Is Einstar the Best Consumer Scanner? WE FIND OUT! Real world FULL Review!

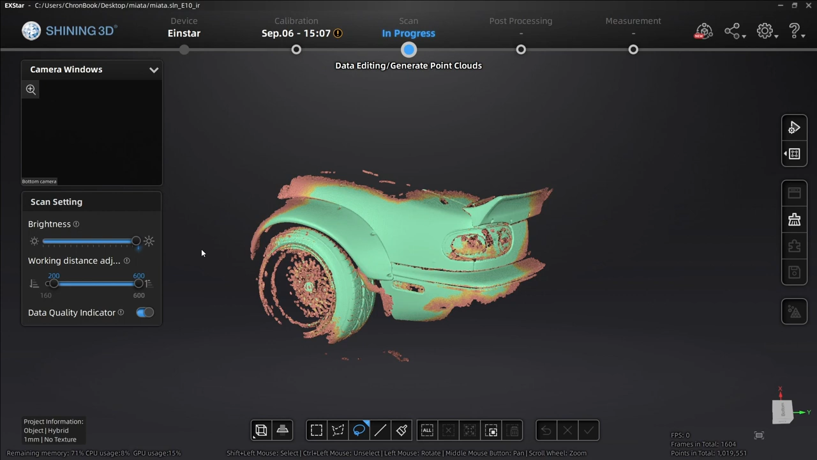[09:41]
We're just in the computer, guys. We're just in the computer outside in the rain. Now let's check out the data that we captured in this environment.
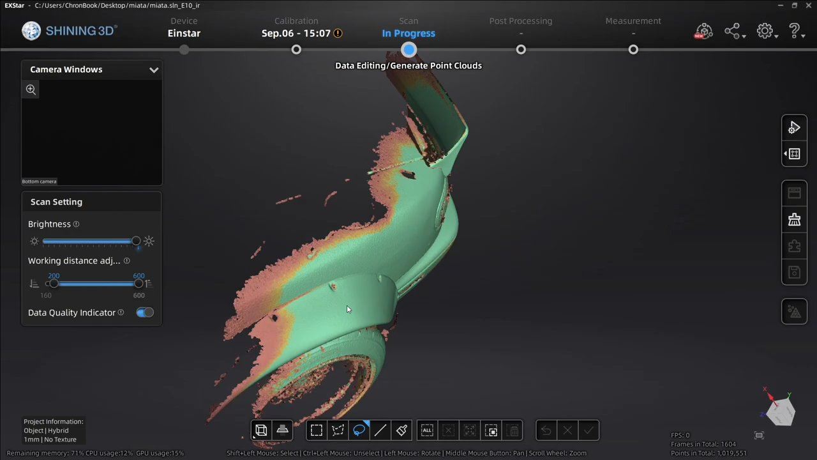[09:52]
This was a tough scan because of where we're at and what we're doing.
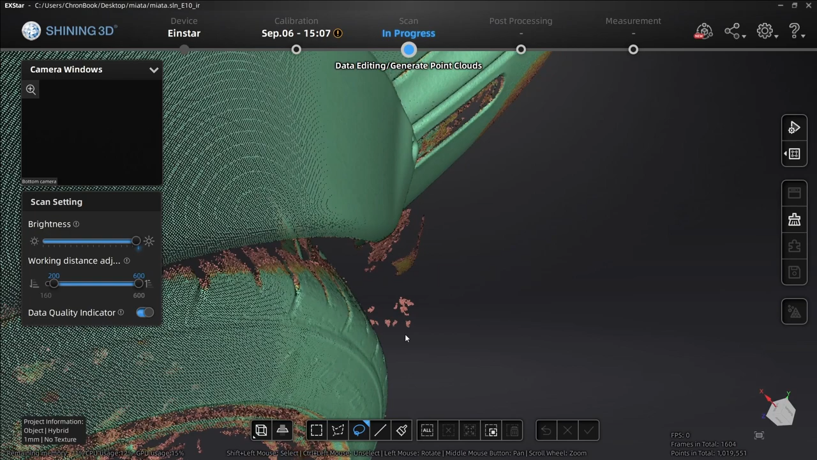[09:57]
We picked up a little bit of accessory data, but here is your toolbar down here. Now this software is great. The X-Star software is awesome. You can make a cutting plane and completely cut from a plane. We have a multi-view cube right here. You can have all your lasso and cutting tools right here.
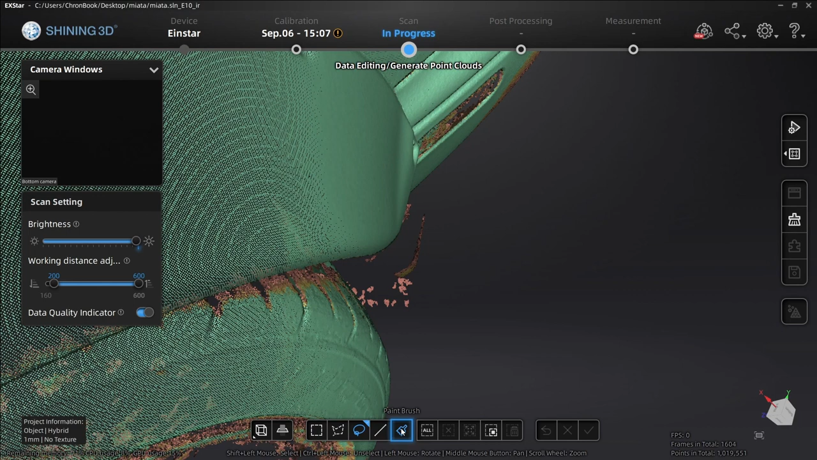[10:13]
And then you can delete the data. So let's go ahead. Let's use our lasso tool. Hit shift. Go around the data that you want to delete and delete the selected data.
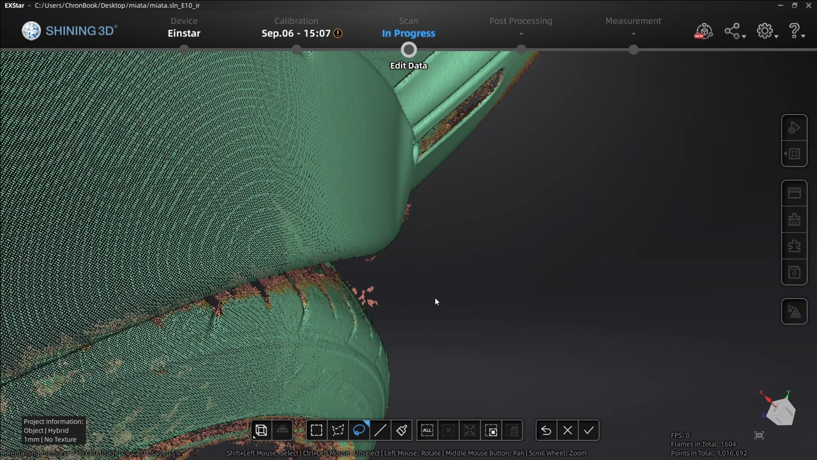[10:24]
Now we're going to go in down here a little bit further. There's some more dirty data here.
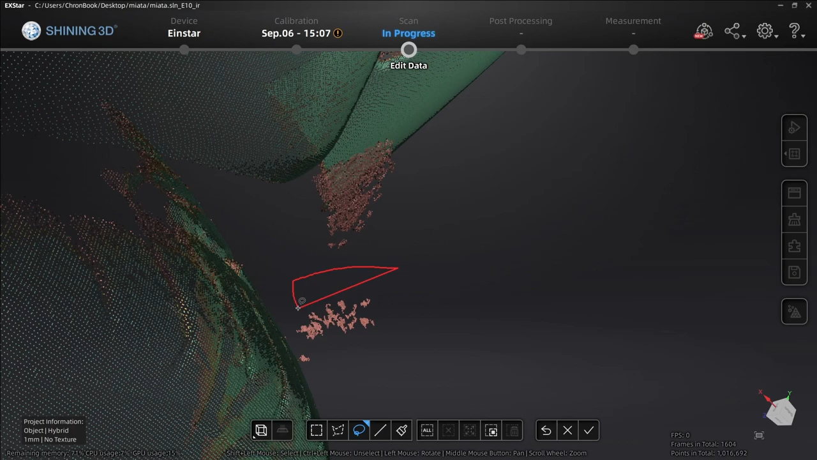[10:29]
We're just going to delete that data.
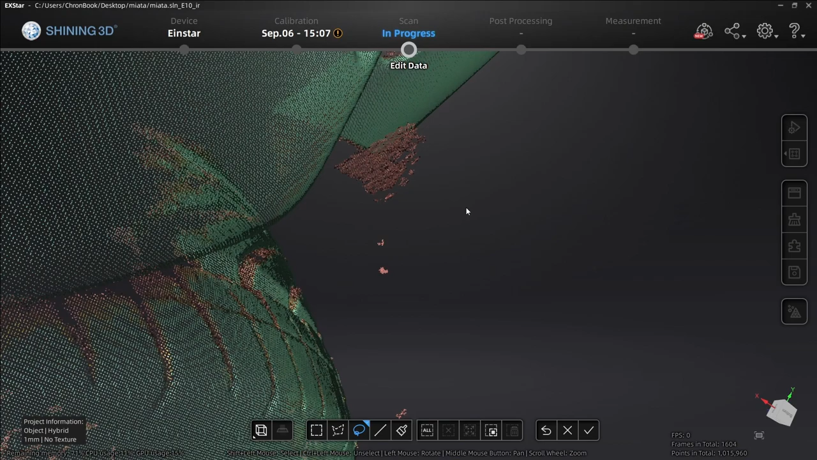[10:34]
Click in on the scroll wheel. Drag.
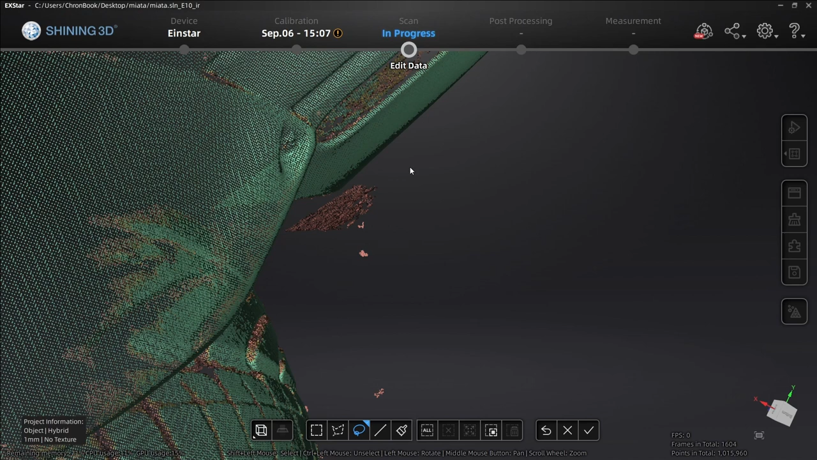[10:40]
Left click to pan around, to move around. There we go. I'm sorry. Now we can delete that data. Okay.
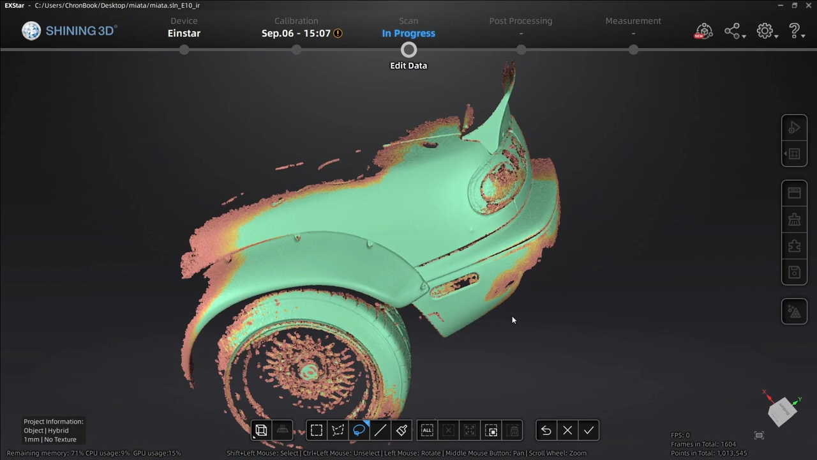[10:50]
Let's go ahead and delete some of this
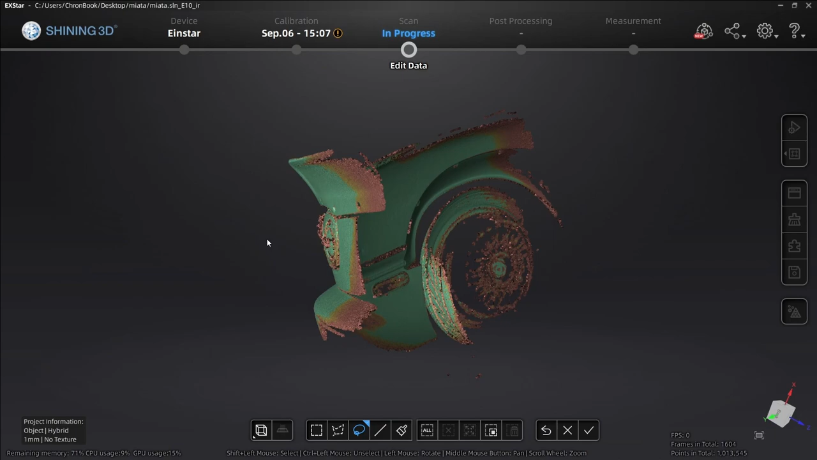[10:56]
accessory data as well that came in on top of the tail light.
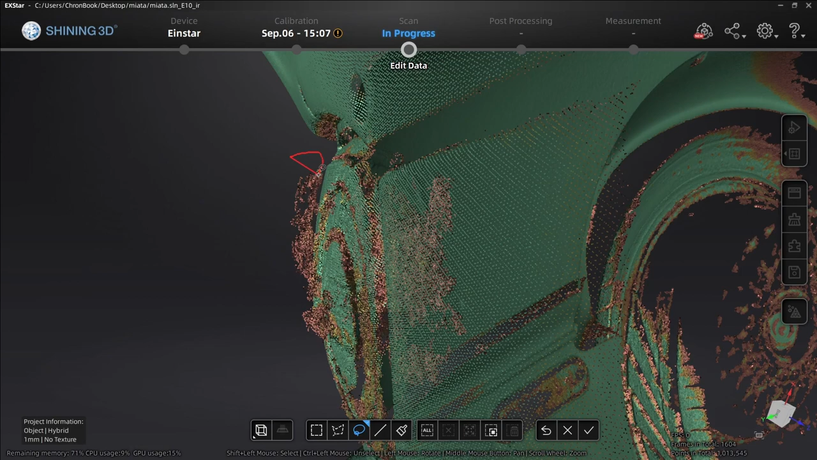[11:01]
Delete that data. Let's go in a little closer. So if you use the lasso tool, you start it up here and then you go down here and you can make a straight edge. Cut that data. Make a straight edge. Cut that data.
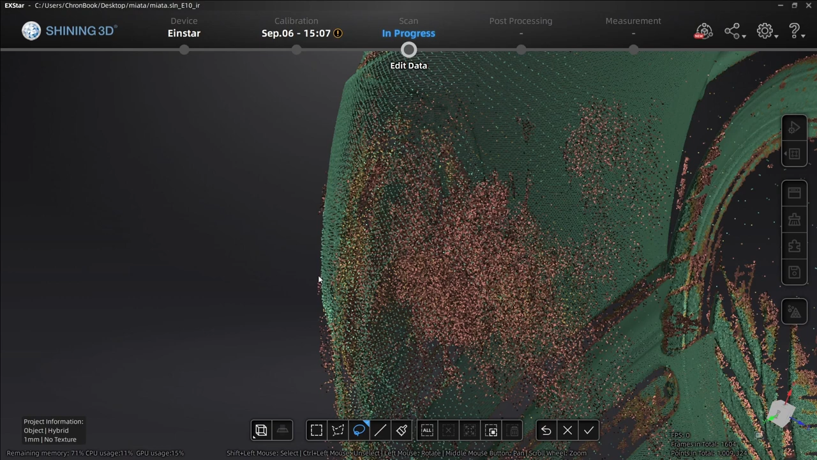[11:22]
Make a straight edge. Cut that data. And you're left with pretty much clean data.
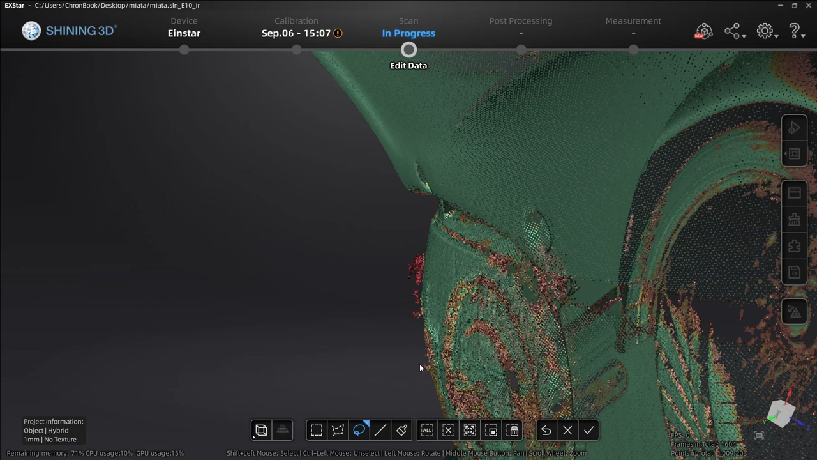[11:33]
There we go. You see that? We're cleaning up our scan.
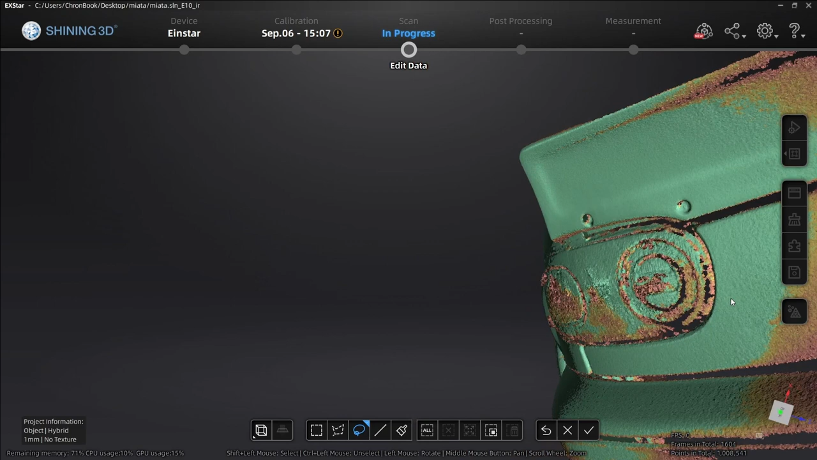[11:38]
Let's go to fitting view. Get it back in. Let's see what we're looking at.
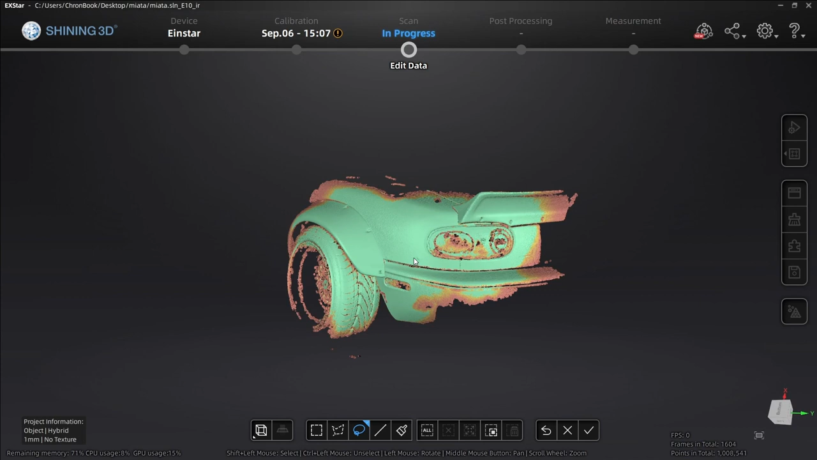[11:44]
Now let's get rid of some of this accessory data on the outside. So let's just go here. Let's cut that off.
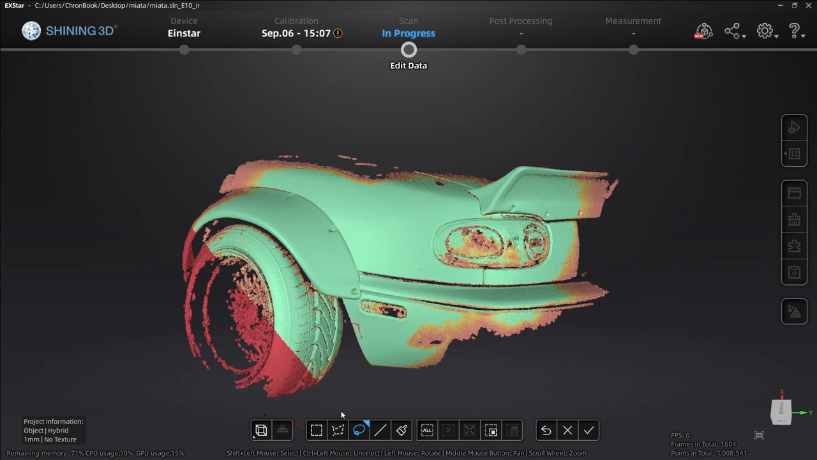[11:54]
Delete that data. Let's go here.
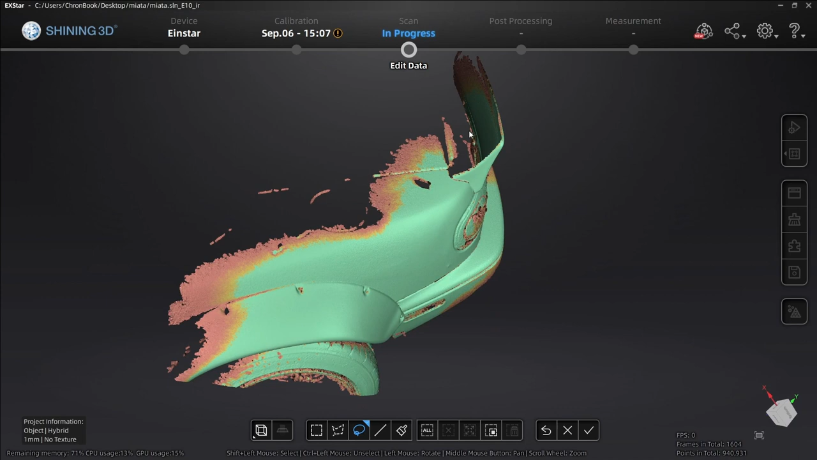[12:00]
Let's cut that off. Delete that data.
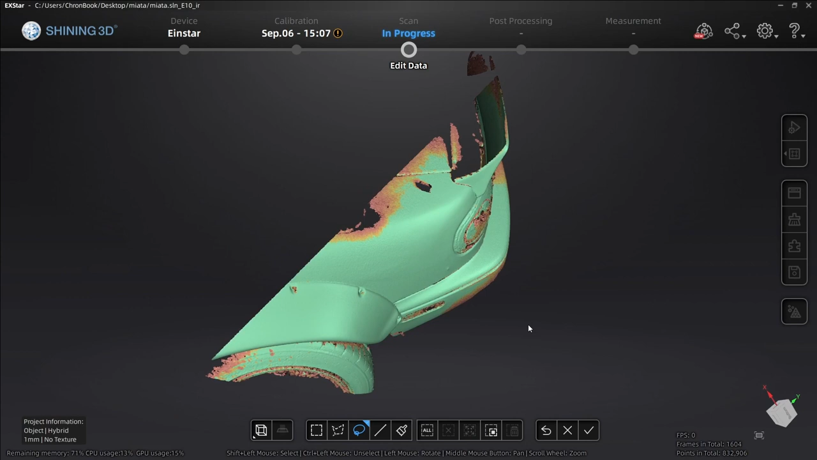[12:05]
Let's go here. Cut that off.
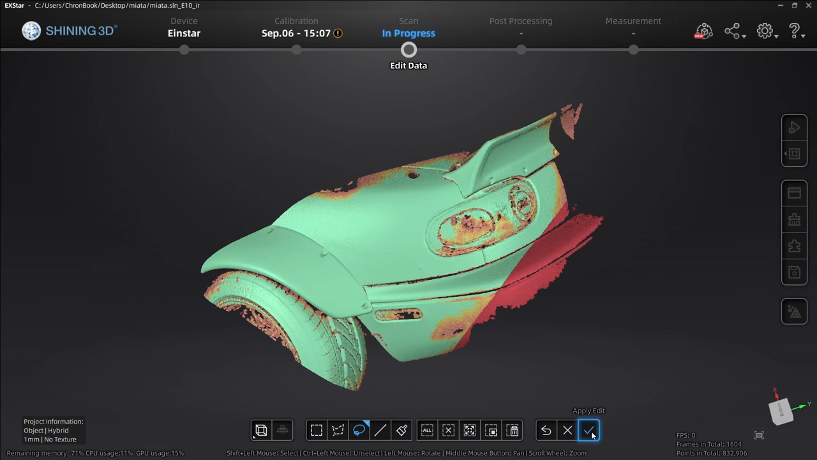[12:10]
Delete that data. Delete that.
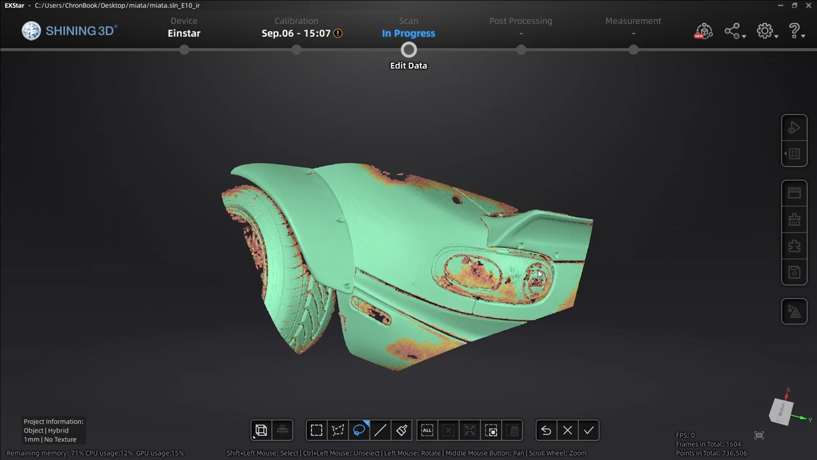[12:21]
Now what we're left with is a pretty decent bit of scan here. Let's go ahead and apply the edit.
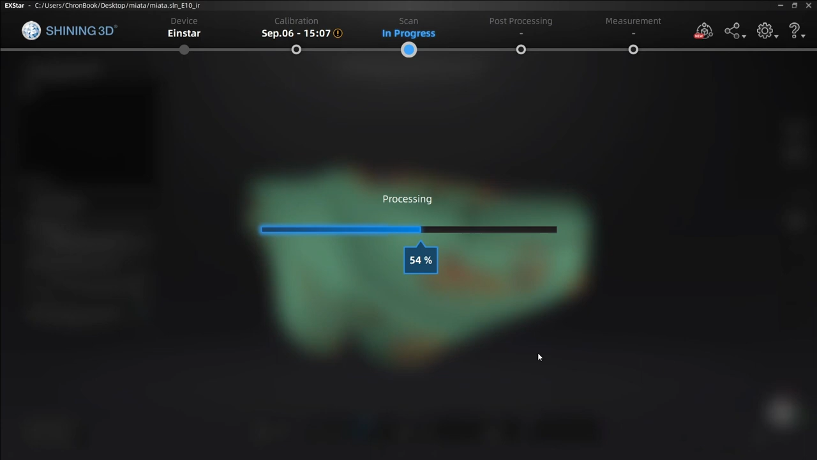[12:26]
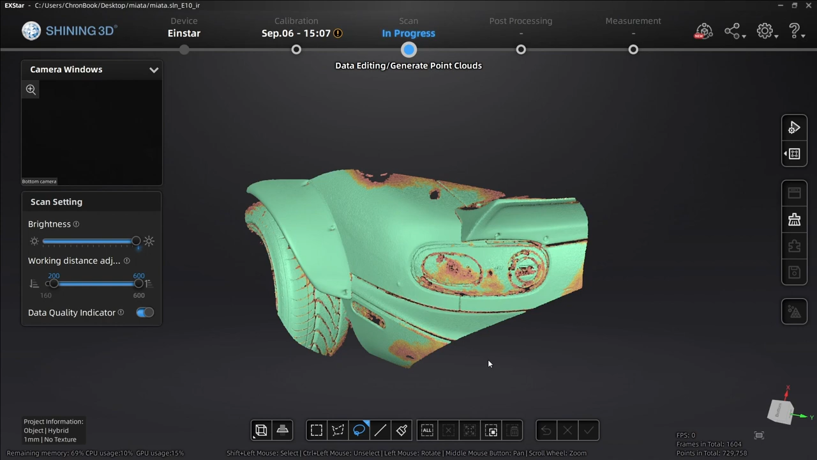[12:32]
All right, guys, now that the software has applied the edit and deleted our data, we can go in, look at some of our data, see, yeah, we've got some pretty good stuff we could reference.
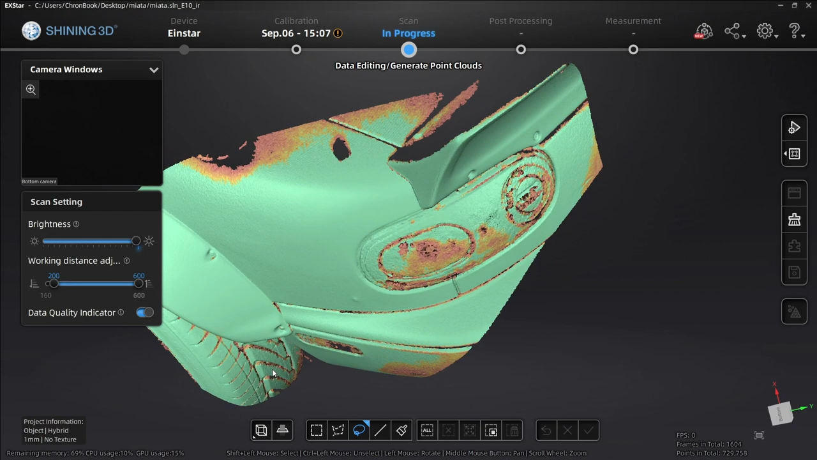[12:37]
Okay, this is just an example, but let's go ahead and generate our point clouds.